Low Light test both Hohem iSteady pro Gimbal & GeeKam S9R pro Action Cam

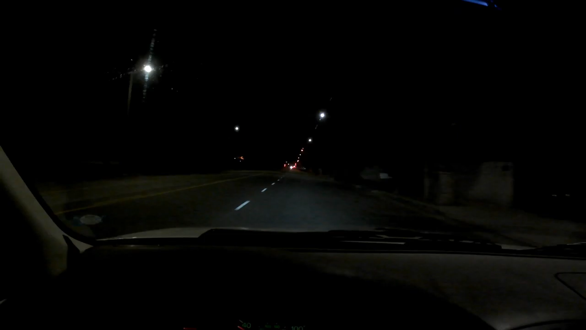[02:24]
Almost no light at all. Those lampposts don't do any justice. Even my headlights. Kind of hard to distinguish. And again, this is on auto mode. So no adjustments. Pretty steady though.